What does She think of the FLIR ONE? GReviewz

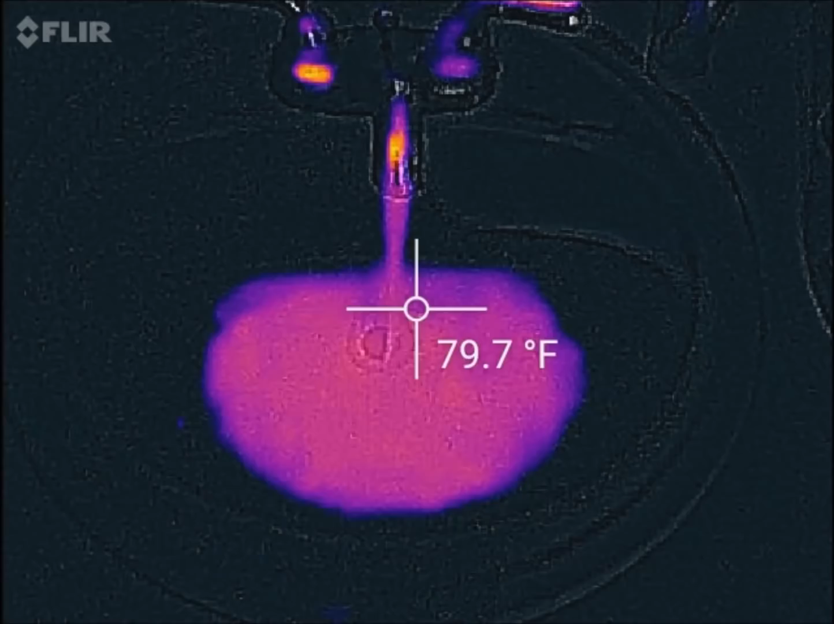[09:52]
On screen: spot 79.7°F
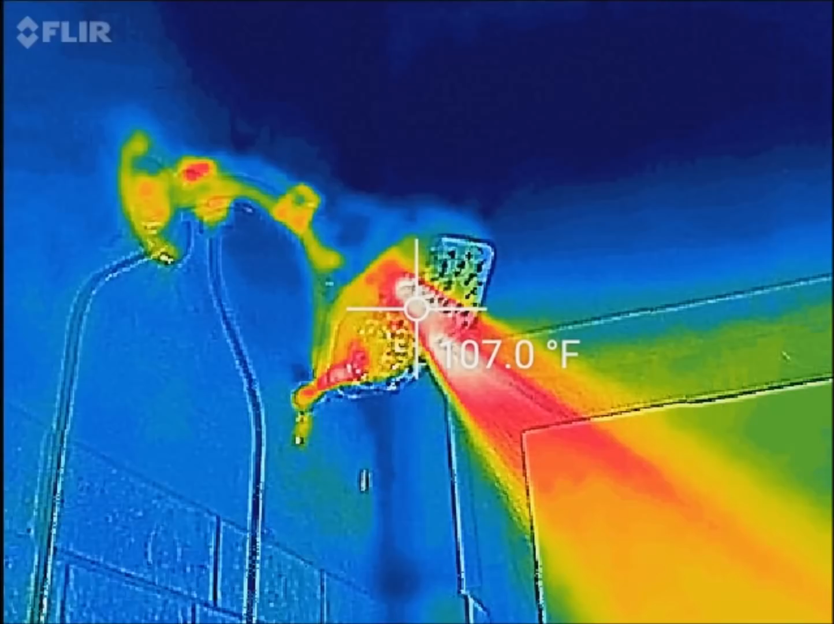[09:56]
On screen: spot 107.0°F
this is my shower head with hot water coming out of it as you can see
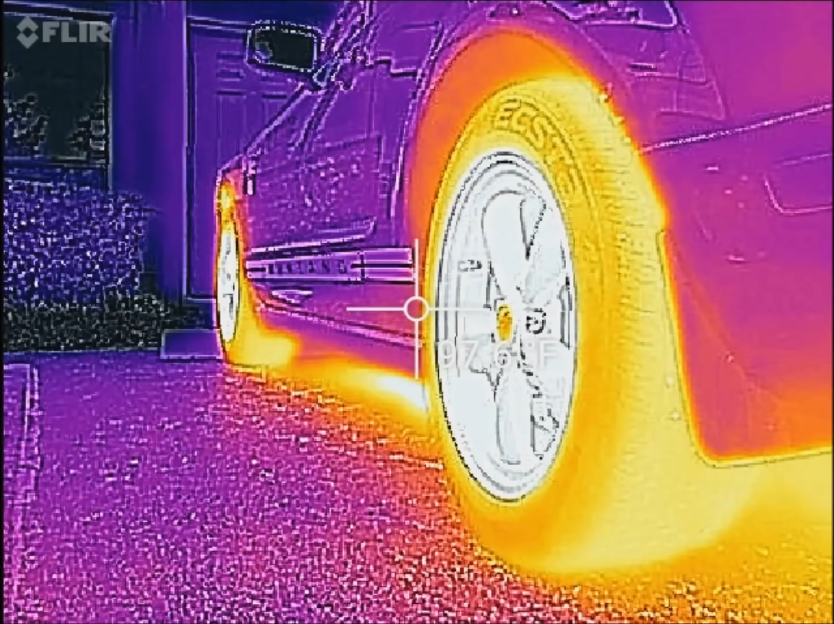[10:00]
the brakes and tires of my car quite hot i just drove it just a different shot of that
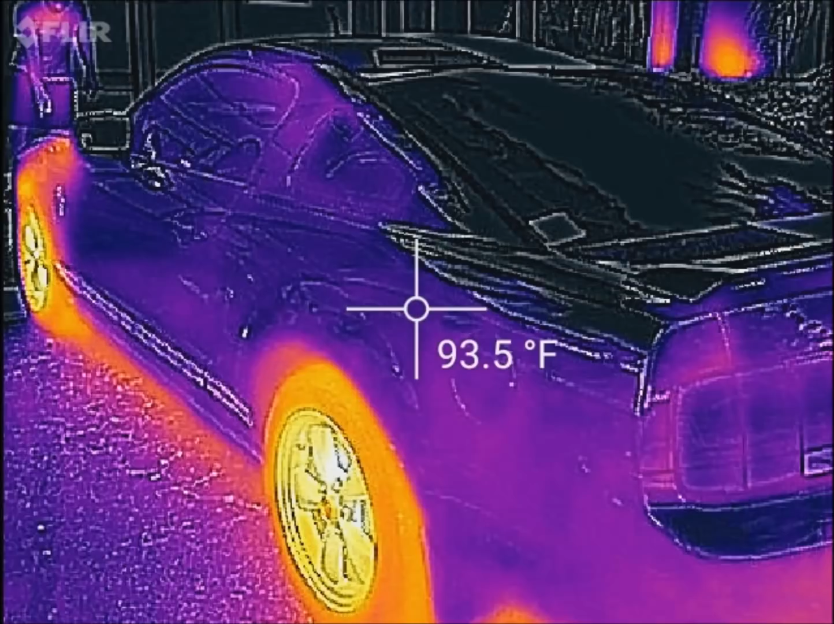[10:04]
On screen: spot 93.5°F
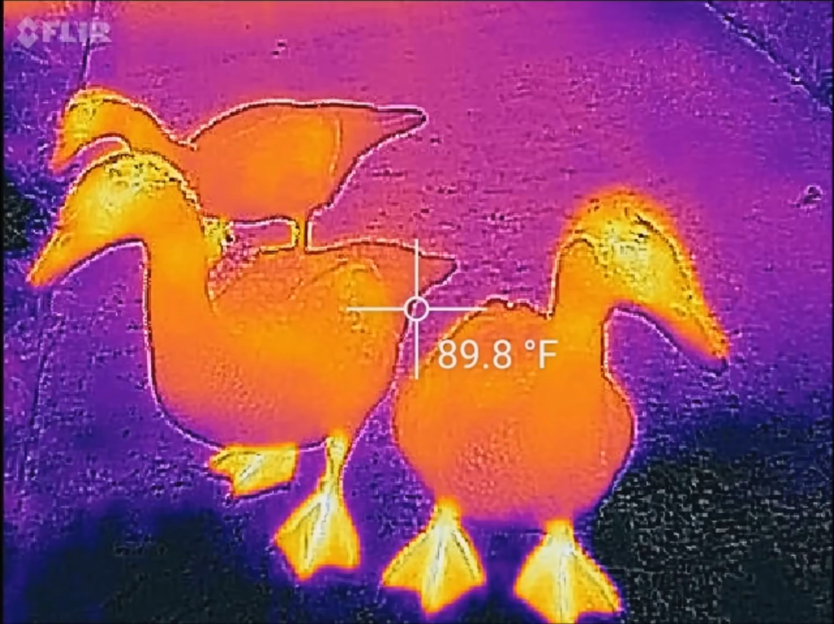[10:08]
On screen: spot 89.8°F
killer docks just kidding and last but not least my hands on a flashlight